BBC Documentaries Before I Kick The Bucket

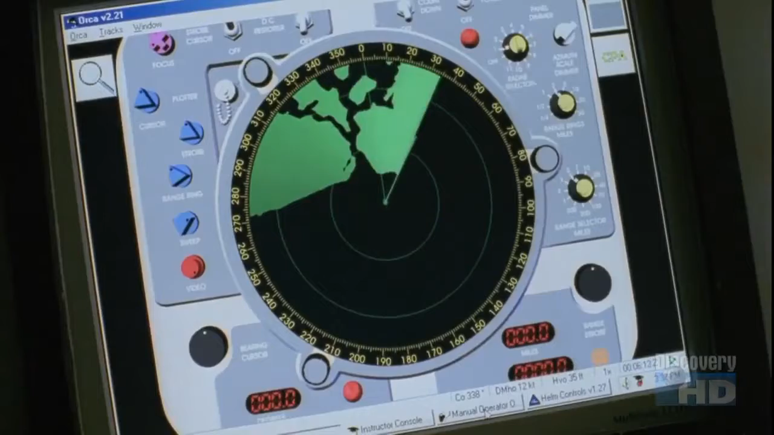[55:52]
stealth technology was created to counter advances in radar radar works by sending out radio waves and measuring the amount reflected back to determine the distance speed and course of an object
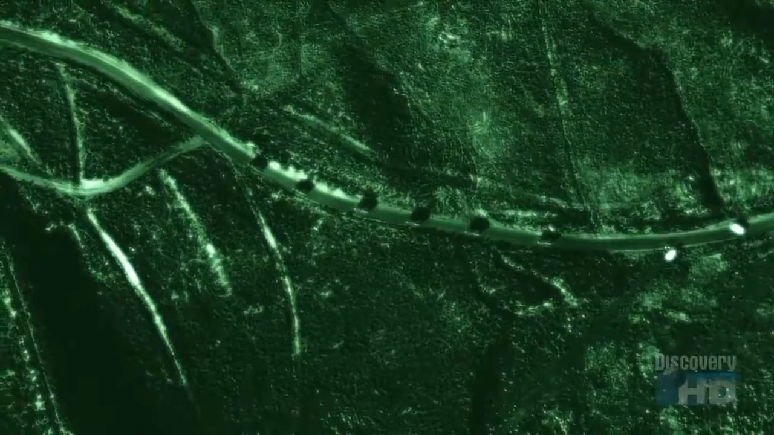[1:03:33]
aperture radar to pierce the thickest clouds sandstorms or oilfield
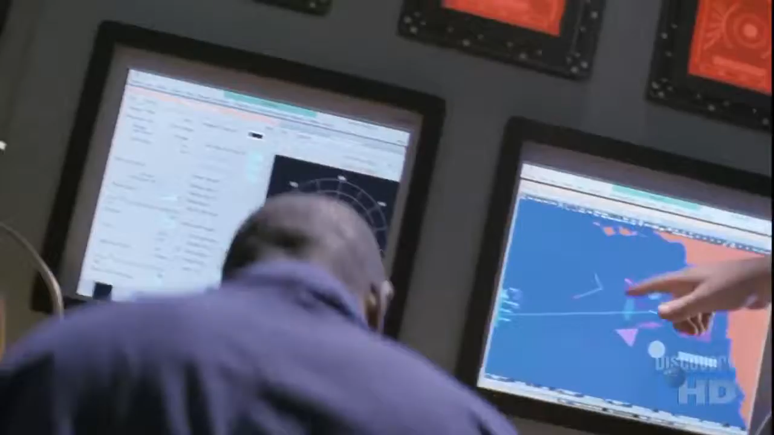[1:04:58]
information to allied forces on 55 percent of all time-sensitive targets including mobile scud missile launchers